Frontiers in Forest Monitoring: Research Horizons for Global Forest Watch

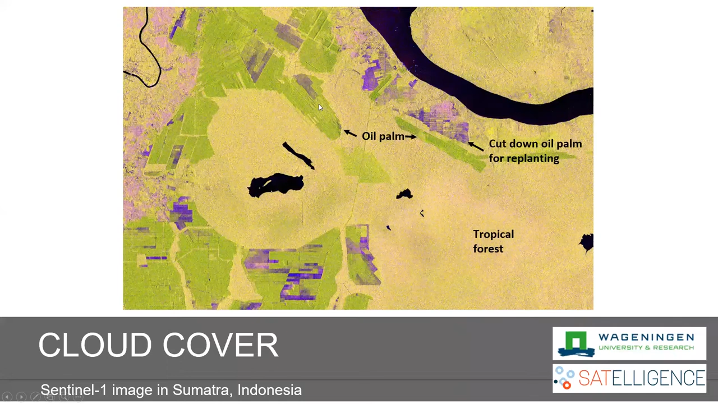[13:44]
So, looking at the pattern and the way it's structured, just labeled some areas here on the map where, you know, what's showing in green here and these nice neat rows, these are oil palm plantations. The purple areas are where those oil palm plantations have actually been cut down. Again, in these kind of nice neat rows.
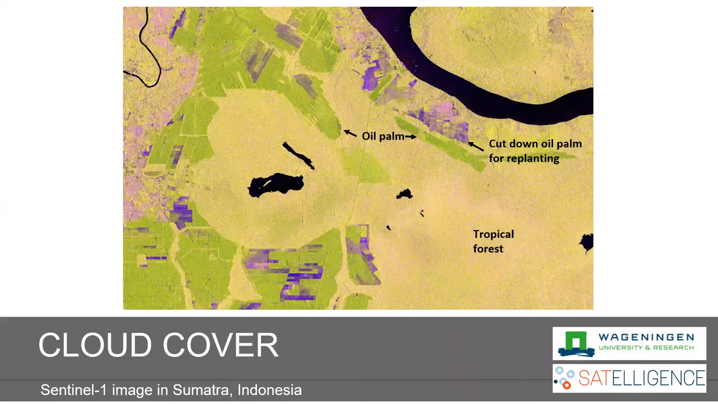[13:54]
And then these speckled areas, kind of in yellow, green are actually the healthy tropical forest.